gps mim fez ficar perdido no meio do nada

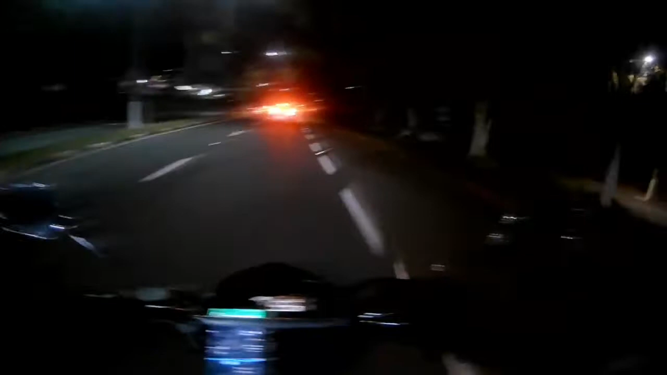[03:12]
Cidade bonita, muito verde. Vamos que vamos. Ah, chegamos no centro já. Nós estamos passando em cima da Lagoa do Taquaral.